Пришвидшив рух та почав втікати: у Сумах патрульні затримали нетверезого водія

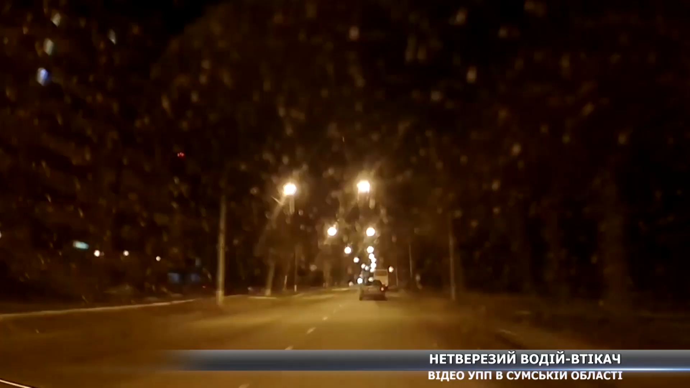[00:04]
Це було вже п'яте повідомлення за день до правоохоронців про автомобіль Ауді, який у темну пору доби рухався без увімкненого світла, фар та своїми маневрами створював небезпеку для інших водіїв на дорозі. Патрульні подали сигнал про зупинку, але водій замість того, щоб зупинитися, пришвидшив рух та почав втікати.